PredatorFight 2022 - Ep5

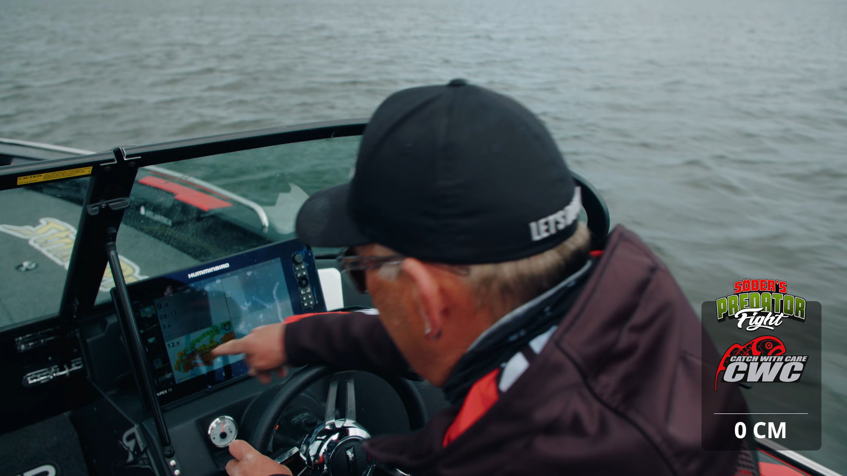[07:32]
Ja. Det är fisk överallt här. Ja, det ser hett ut. Du ser. Men jag börjar med en pinkshad nano, den här silverfärgade. Jag har ju en riggad sån sen sist.